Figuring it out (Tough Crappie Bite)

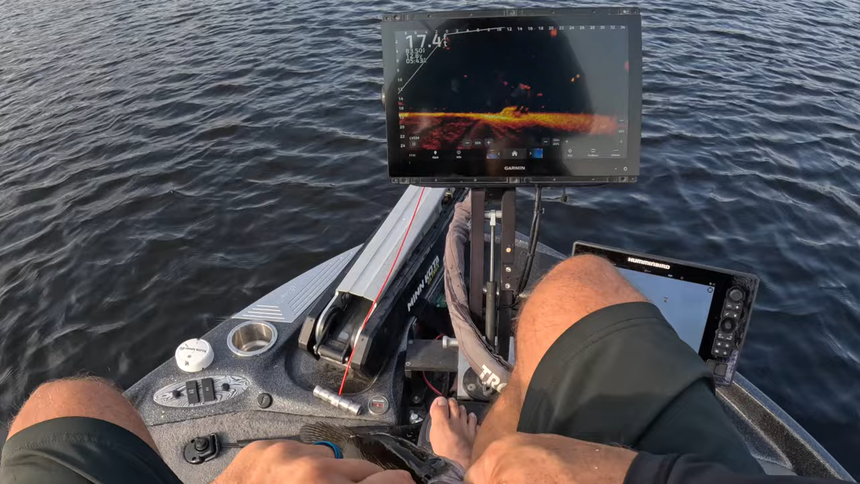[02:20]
tons of fish but nothing significant catching a lot of these guys right now still fun to catch them but we let those guys go got a lot of suspended fish right here as you can see and uh and fish that are on the pile but those suspended fish seem to be a little bit more active so we go back down for more here